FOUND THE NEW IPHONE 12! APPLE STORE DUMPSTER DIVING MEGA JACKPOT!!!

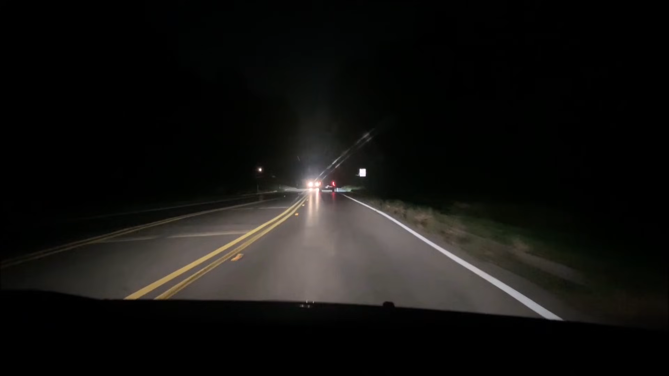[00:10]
hopefully we'll have some good luck and find something cool we'll see you there in a minute all right here we go not gonna lie I'm a little bit nervous hopefully the security guards are not as bad as before because I'm really not
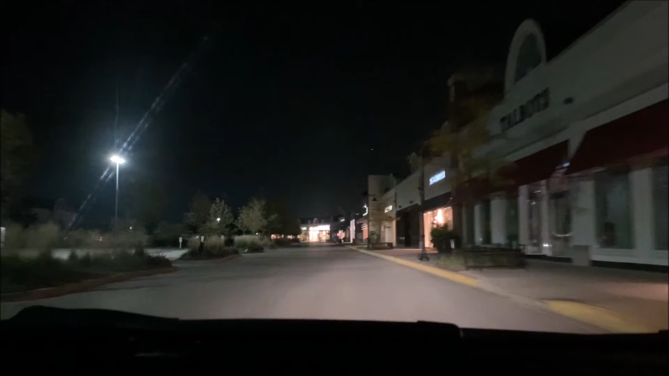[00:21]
in the mood to deal with them I don't see any yet but I'm sure they're around here somewhere just got to keep our eyes peeled there's the Apple store see anybody inside there